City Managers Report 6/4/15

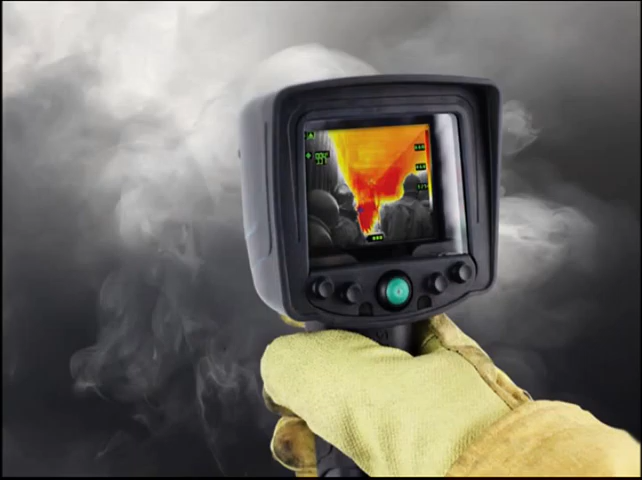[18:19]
Right now, you have to distinguish between shades of black, white, and gray to find somebody. This is much easier to identify somebody in a fire situation. And we put them on all our trucks so that regardless of where the fire situation might be, that we're going to be in there and be able to rescue somebody. So literally, these cameras save lives.